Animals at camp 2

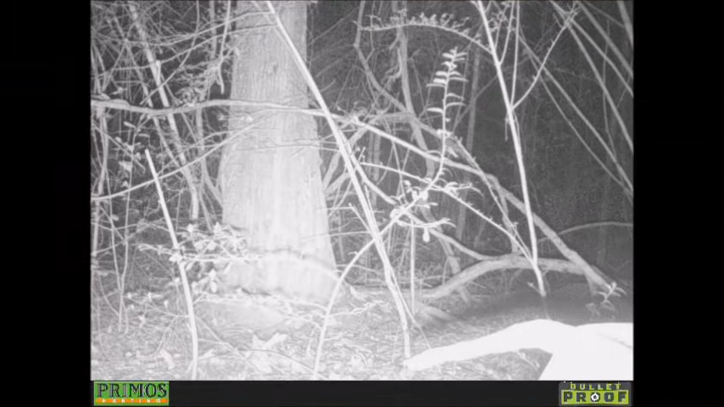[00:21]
This is one of my cameras on the outskirts. I catch a lot of animals out here. Let's see if I can blow this up so I can see it better. So I hope you enjoyed this video. I don't understand people talking about possum.
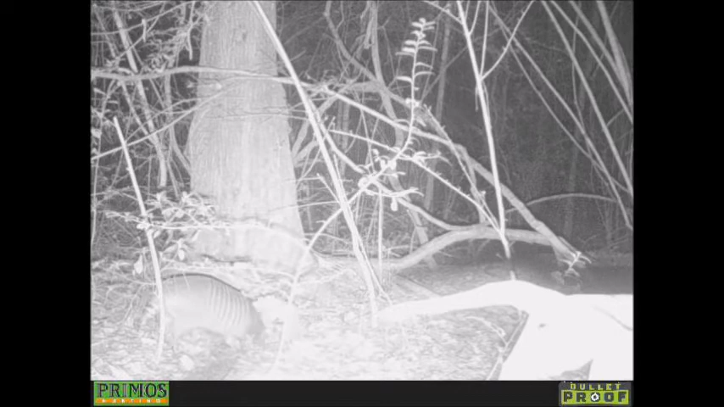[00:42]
I won't eat a possum. That's a nasty animal. I'm like, why is that? Because you can tap a dead animal and that sucker will just come right out. I'm like, wait a minute. You eat, you won't eat a possum. What would you eat a catfish? Oh, really? I'll eat a catfish. Catfish is a clean animal. Oh, that's what you say. You ever, there's videos out there where they're pull this human body out and like a hundred catfish came out of the body. But you won't eat catfish, but, I mean, you say you'll eat catfish, but you won't eat a possum.
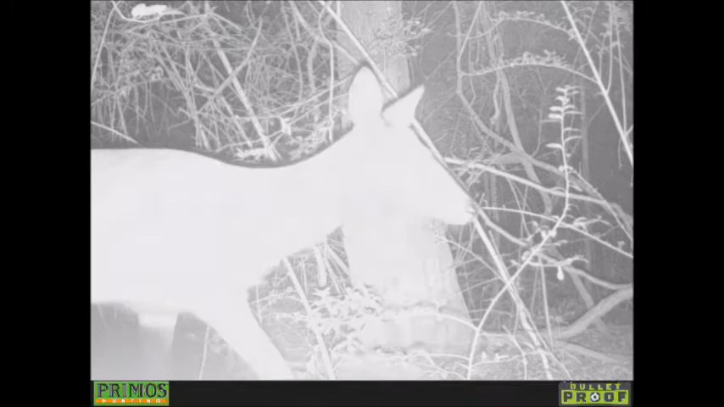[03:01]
My deer don't know what to do. Look, another fox. It's Foxy Larksy.
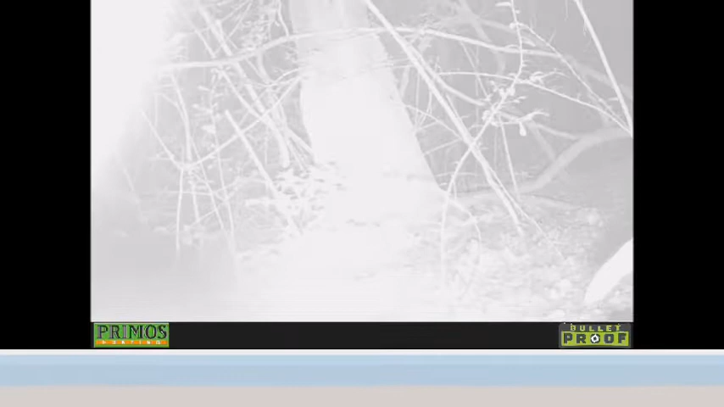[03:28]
Let's see, uh, I don't see anything in this video. Damn you, Ranger. Why do you keep hitting videos that don't have nothing in it? No, there's something in there. I'll betcha. Oh. Oh, dear. You're going to do it. You might as well just let me do it. Oh, dear. Look, it's a Tweety Bird.
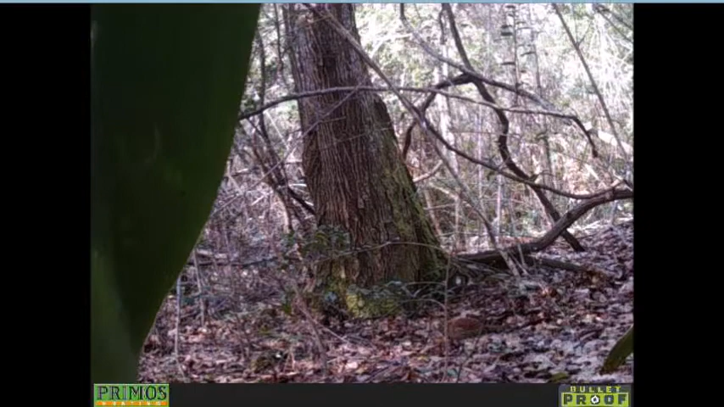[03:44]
Lunchy Crunchy Tweety Bird. Wait a minute. That's, that don't sound right. What was that? I only saw the ass of that animal. Oh, come on. You could have cut some out. No. Look, it's a possum.
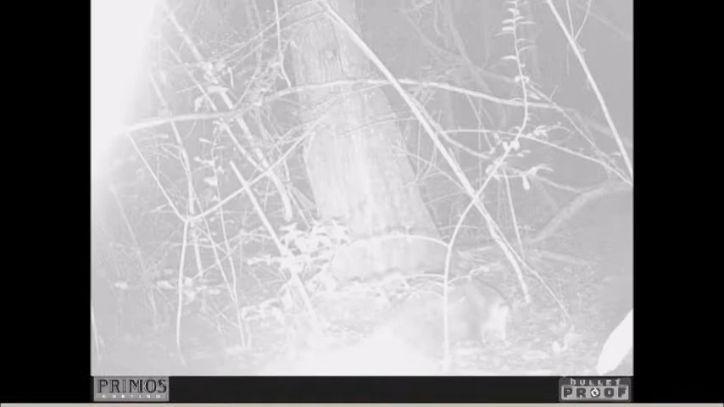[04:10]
I would put a trap there but I don't want to hurt. Look, it's Foxy Larksy again. He goes in the same trail. Oh, look, it's his friend. Oh, nasty old possum.
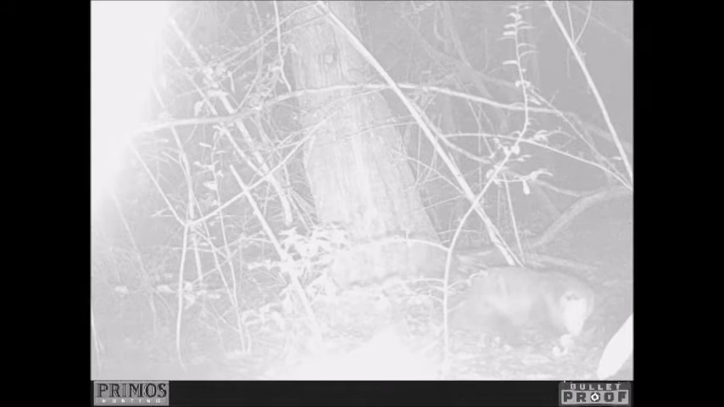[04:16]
You can hear the dead animal when that thing crawl out. Oh, yeah.
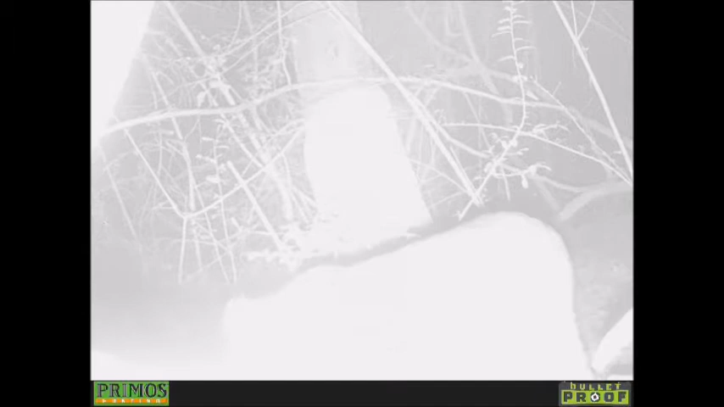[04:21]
Bobcat. Meow. That cat got so scared of that camera.
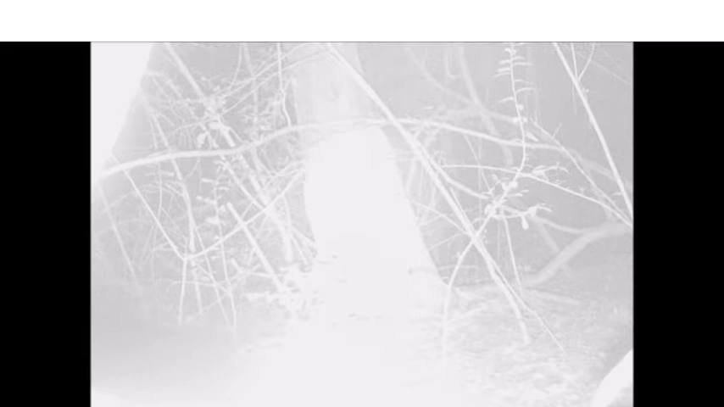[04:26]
That camera turned his lights on. That cat just freeze. Look at the coon. Why is it so blurry? Some pictures it's not blurry and some pictures are blurry. What the hell is going on here? Alright, uh, a blurry picture. That's what this one is. Come on, Ranger. Do better than that. What's this? What's that?
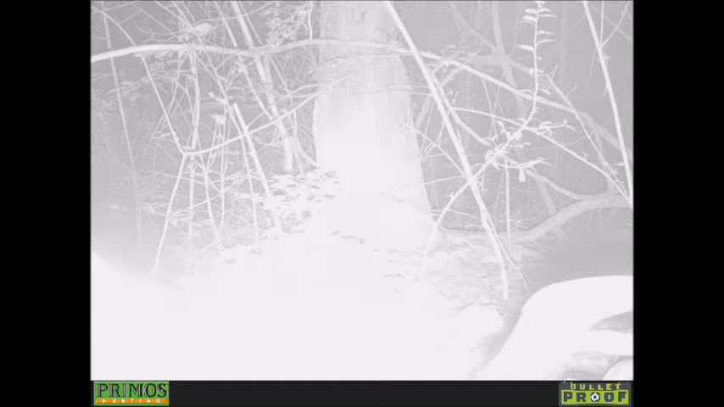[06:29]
He's gone. That light came on and he jumped like a rabbit. What is this? Oh, another Armadilla. Boy, them speed bumps.
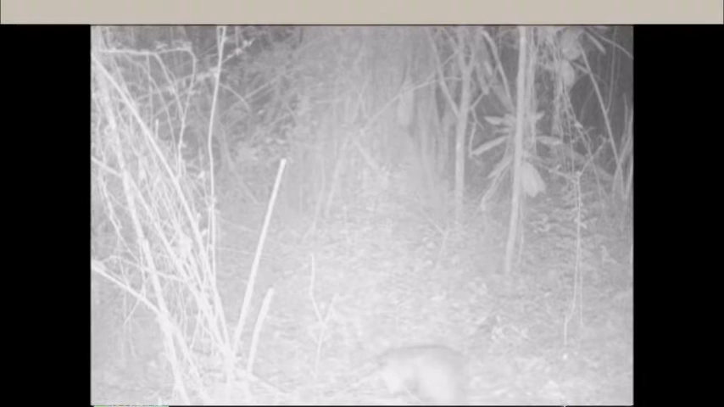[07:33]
So I put some dog food in my camp and see if I can catch an animal eating in a bowl. I hope you don't take the bowl away. I've seen a lot of animals do that. Coon. Coony Woonie. Coony Woonie. Foxy Larksy. Goosey Lucy. Nah, it doesn't need a goose. Look at that. That old nasty possum. Oh, I got a treat for y'all.
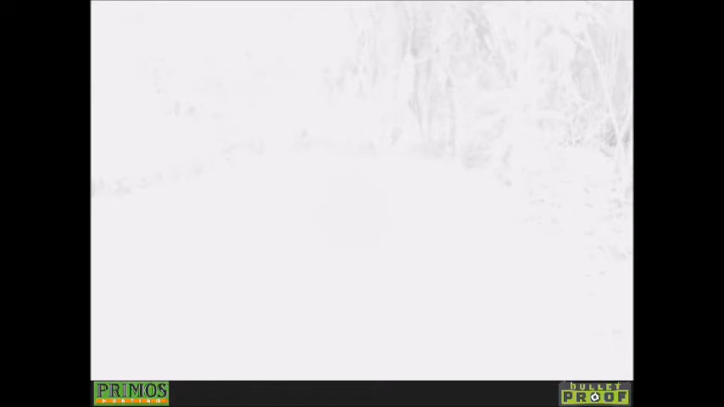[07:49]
What is that? Oh, deer. Oh, deer. I got a deer. It's Bambi. Oh, Bambi. Look, looking at it.
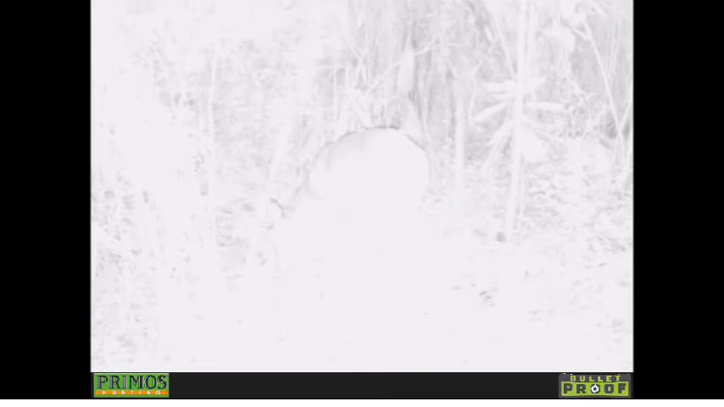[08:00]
He's looking at that camera like, oh, shit. What is that? It's going to eat me. Uh, deer. Deer skier.
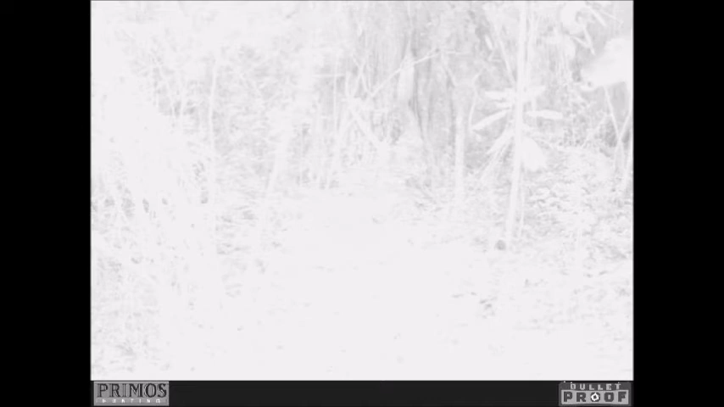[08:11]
Look at deer skier. Two of them. Whoa, I got two deer in my camp. And look.
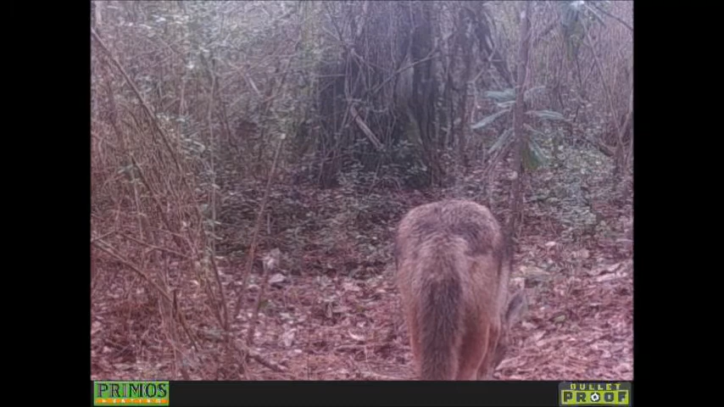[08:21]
Foxy Larksy's. Two of them. They smelling something because I had a little, uh, I put a rat back on the thing. And you're going to be for a little treat here in a few seconds. Let's see. All right.
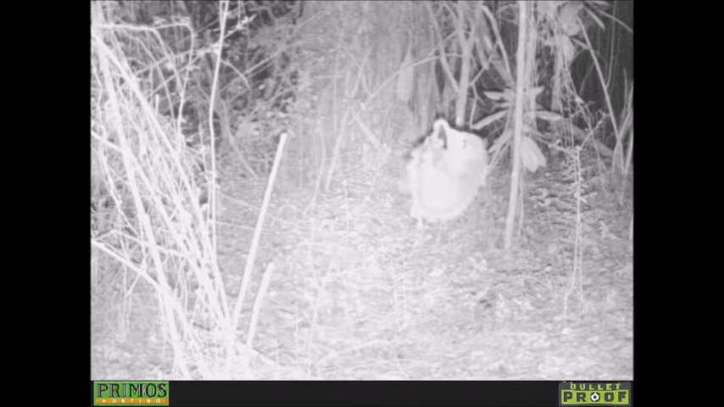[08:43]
There's that nasty possum. Oh, that posum. Nasty. Oh, nasty possum. Oh, man. But I ate some catfish. Look, I put my bait out. And there he is trying to catch that damn mouse off the thing. You should see him. He tries forever to get that mouse, or, yeah, rat off that string. Oh, yeah. I'm going to eat you. Give it to me. He climbs up there like several times to get that rat off that string. He gets him off.
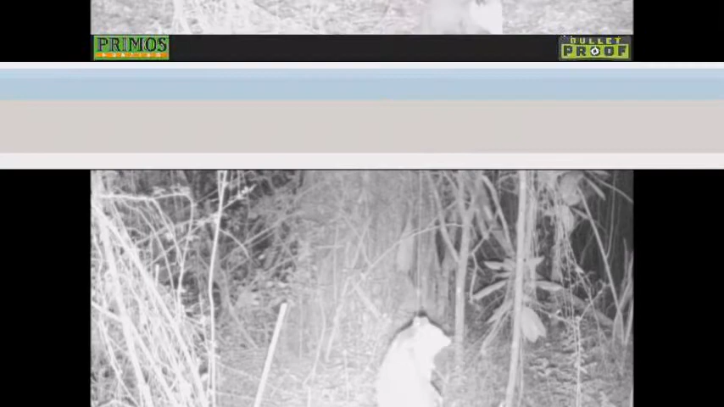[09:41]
Poof. Boy, this damn possum tries several times to get that rat off that string. He gets it off. He gets it off. Give me that mouse. Give it to me. Bring. Bring.
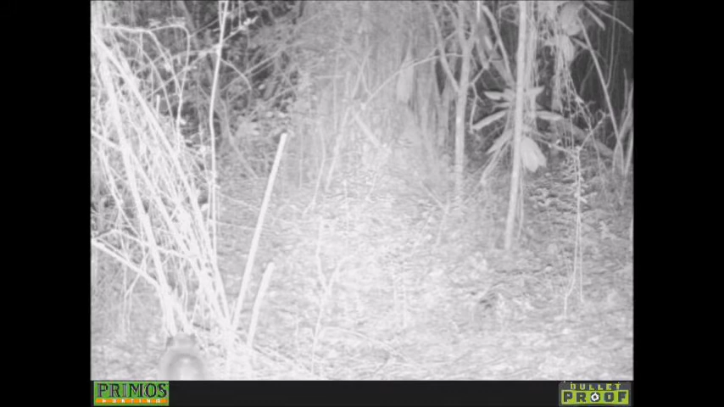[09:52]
So, would you eat a fox? I eat a fox. Tastes like dark. Poor dark. Hey, boy. He's tried forever. Give it to me. Give it to me. I think he's climbing up the thing. That's why you see the tail on top of the screen.